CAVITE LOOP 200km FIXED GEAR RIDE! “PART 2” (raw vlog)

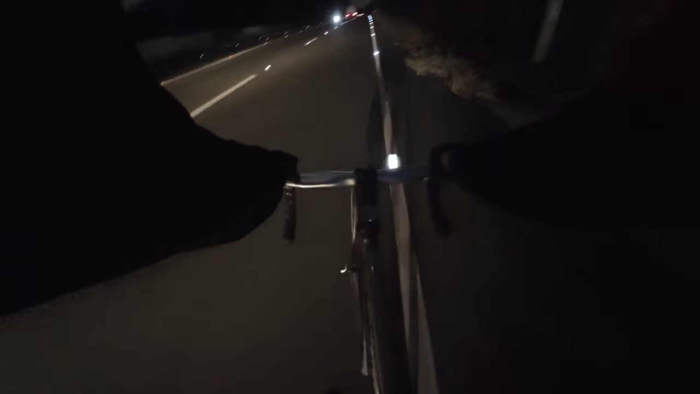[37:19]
Madilim pa rin, pero sa wakas medyo banayad na yung ahon.